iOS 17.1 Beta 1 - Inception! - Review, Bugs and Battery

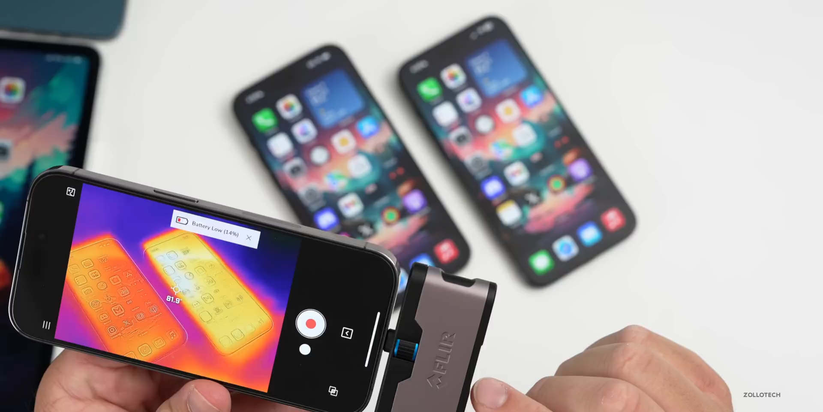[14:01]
front of the phone so let's take a look on the 15 pro max and it's not too hot 86.8 degrees or 87 degrees fahrenheit the other phone is definitely cooler at about four degrees cooler or five degrees cooler at
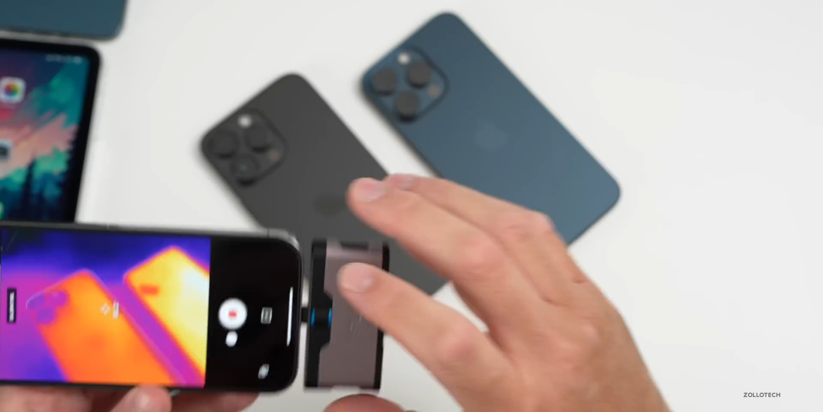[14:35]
fahrenheit now granted we haven't been using it as much but typically i'm seeing about five degrees difference now that's also playing games as well i played